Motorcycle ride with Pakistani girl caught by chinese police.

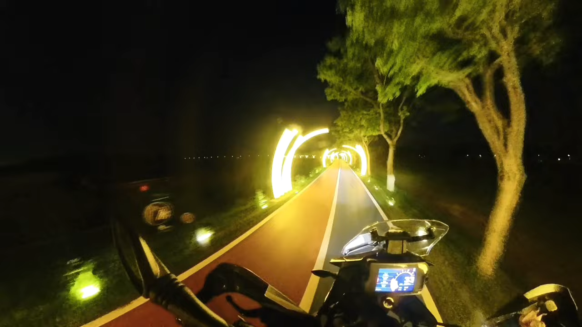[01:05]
तो अभी रात खत्म हो गई, अब हम यहाँ से निकलते हैं और निकल के वापस चलते हैं अपने घर की तरफ, क्योंकि इस सिटी के अंदर ज्यादा कुछ है नहीं देखने के लिए।
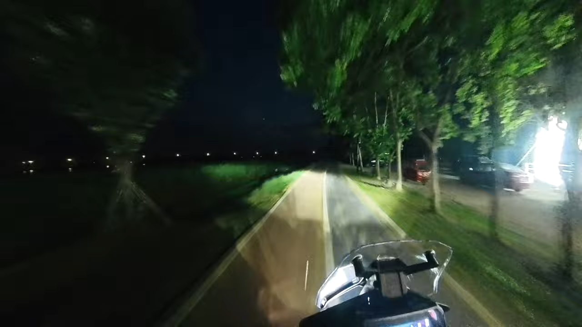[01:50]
बेसिकली ये एक लेक है और इस लेक के ऊपर जो है वो लोगों ने जो है वो मुख्तलिफ चीजें मैनमेड ली है। मैं यहाँ पे पहले भी आया हूँ, लेकिन मैं पहली बार जो है इस कैफे है यहाँ पे,
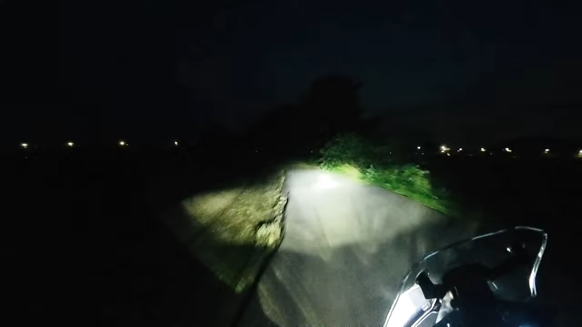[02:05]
और कैफे में जो है बैठता हूँ और ये रास्ता आपको सीधा हाईवे की तरफ एग्रोड करता है। सॉरी, हाईवे एक्सप्रेस है।
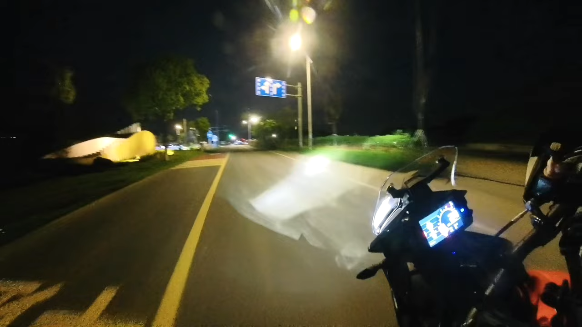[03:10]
यहाँ से हम लेंगे राइट टर्न और फिर हम निकलेंगे स्ट्रेट फॉरवर्ड टू द होल।